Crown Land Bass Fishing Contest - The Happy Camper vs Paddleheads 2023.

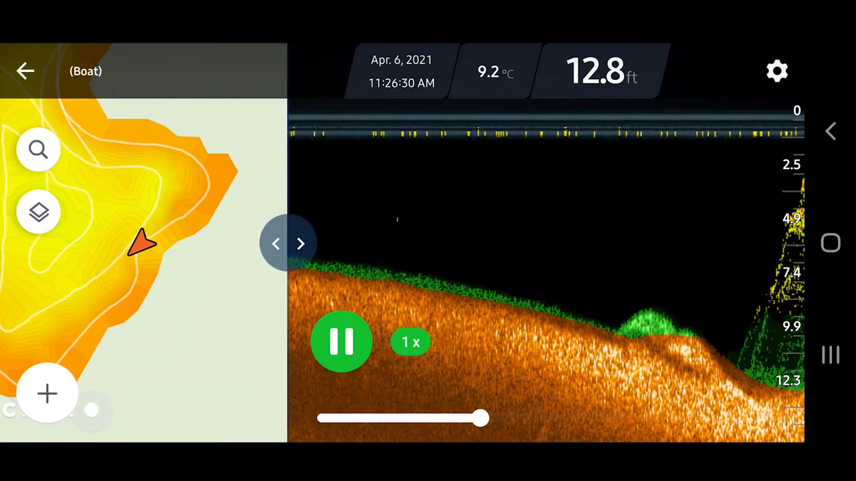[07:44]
On screen: depth 12.8 ft, water 9.2°C
water temperature, time, and then you have the map, and that shows the location of your boat, or when you're casting from the shore, it shows the location of the deeper.
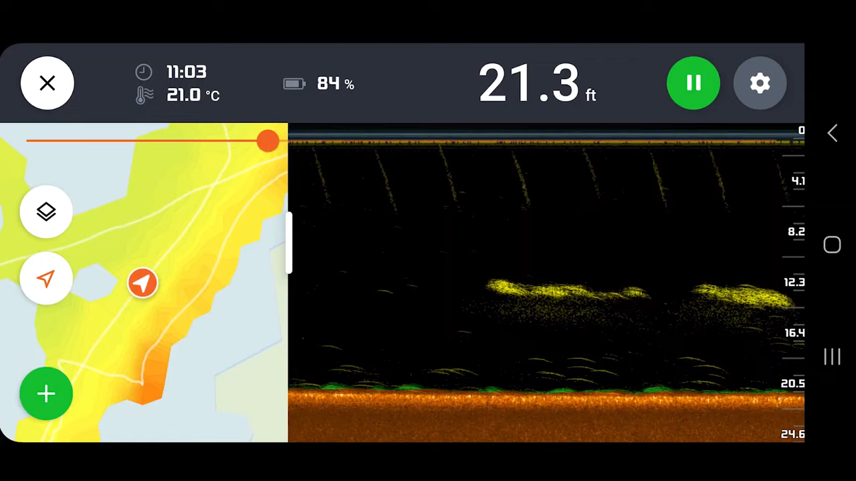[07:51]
On screen: depth 21.3 ft, water 21.0°C
You'll also see the lake contours begin to appear as you're moving,
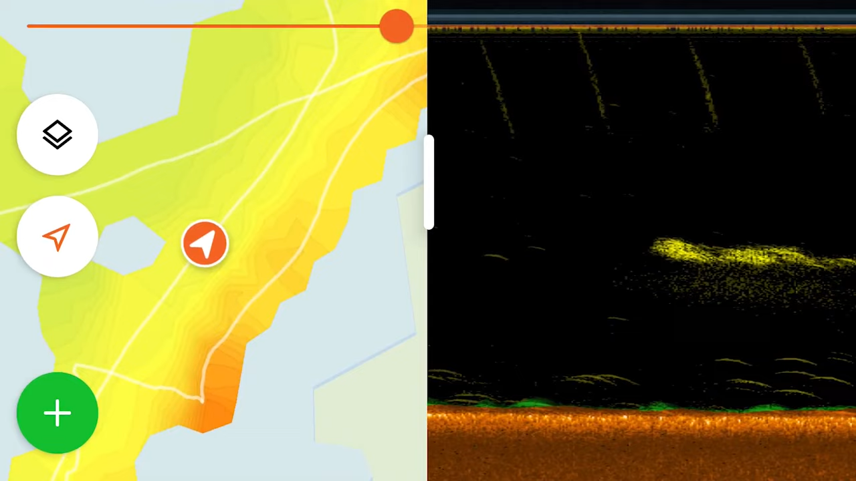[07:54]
and the different depths show up as different colors to easily differentiate them at a glance.
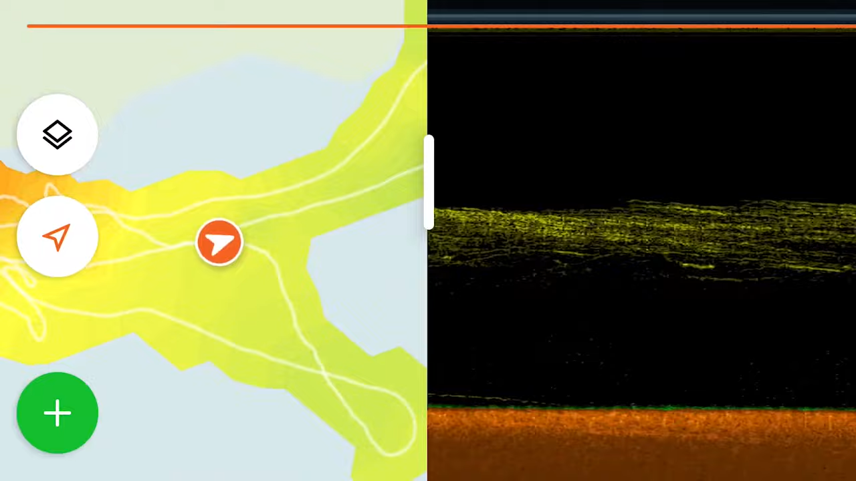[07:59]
You can mark places or log a catch on the map, and then you get your sonar reading.
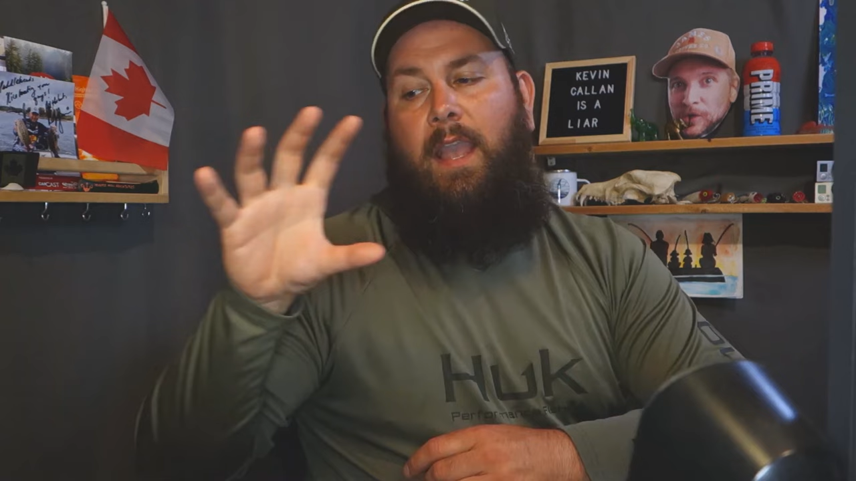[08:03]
So when you're in a boat or when you're casting,
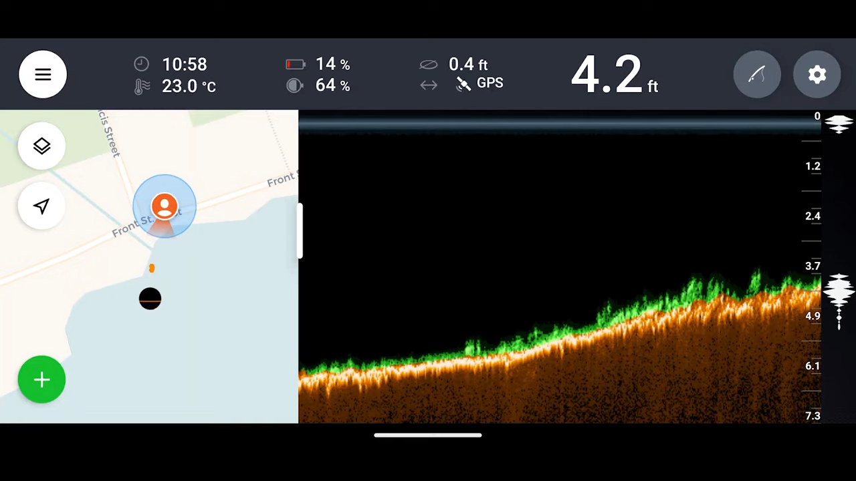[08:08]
On screen: depth 4.2 ft, water 23.0°C
you get that standard side scroll you do with other down imaging technology. Because I don't need one.